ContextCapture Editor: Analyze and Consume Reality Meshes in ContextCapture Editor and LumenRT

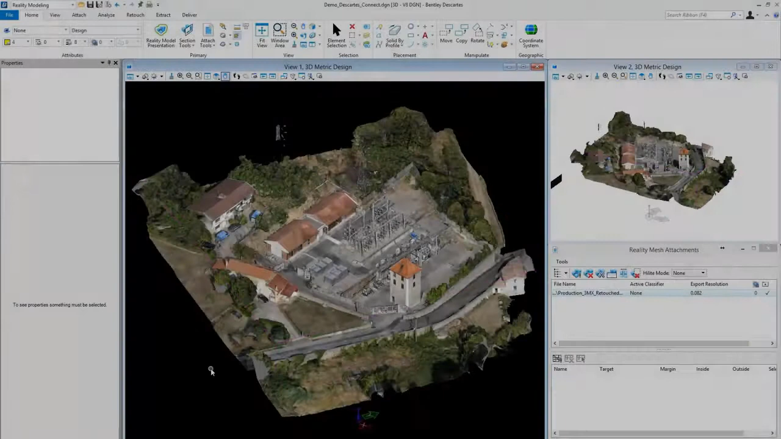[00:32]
Create and export a short movie Here's the 3MX reality model Set a suited export resolution
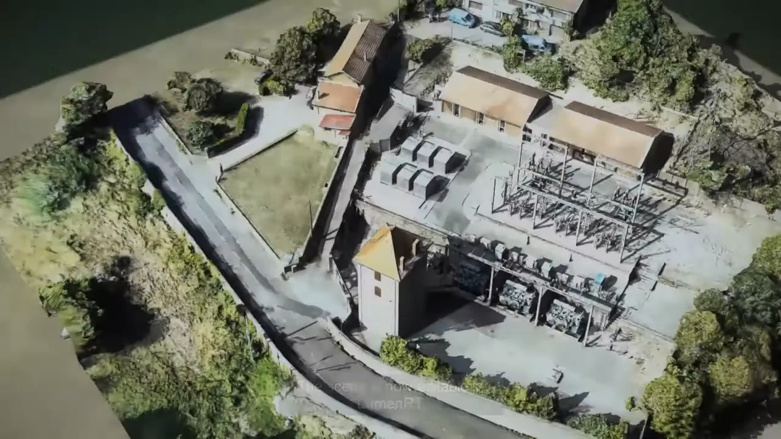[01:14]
Rendering of the scene can be adjusted